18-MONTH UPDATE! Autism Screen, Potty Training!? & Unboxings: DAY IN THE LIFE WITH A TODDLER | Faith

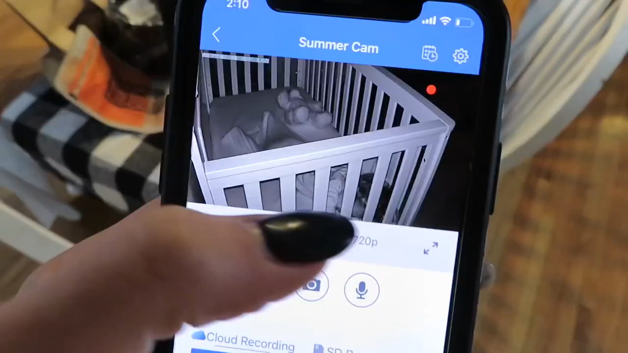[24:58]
Can you see her there? That's her head, body. It's 2.10. Oop, low battery.